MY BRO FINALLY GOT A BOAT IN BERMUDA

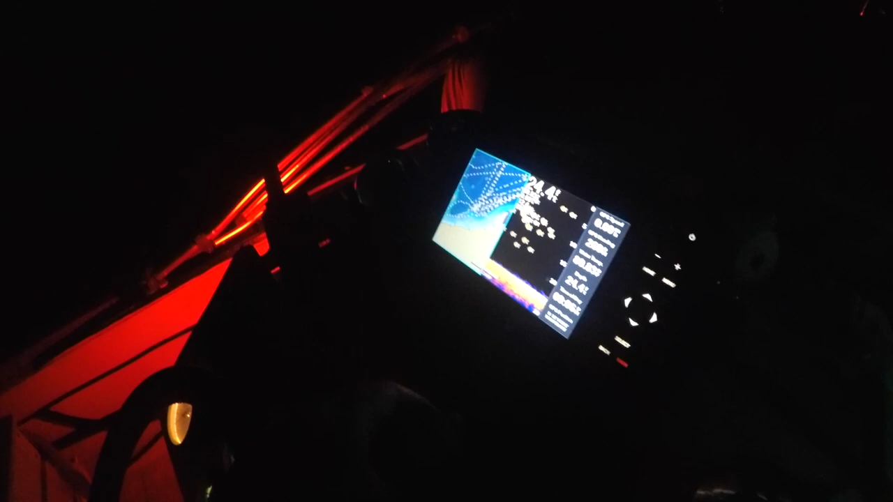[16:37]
That's a lot of fish on the monitor right now.